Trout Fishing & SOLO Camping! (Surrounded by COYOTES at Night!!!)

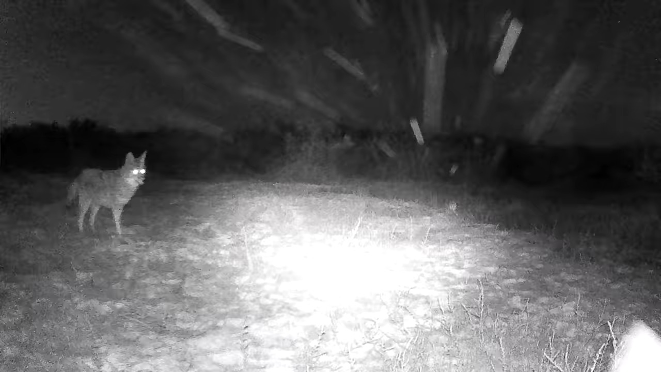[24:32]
Coyotes, they're like small wild wolves that we have in the area, and they'd make a quick meal out of Tikka,
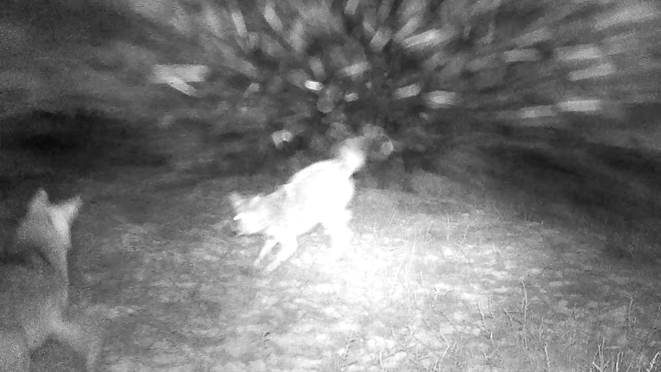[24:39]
so we're gonna have to keep her on a leash, keep her in camp here.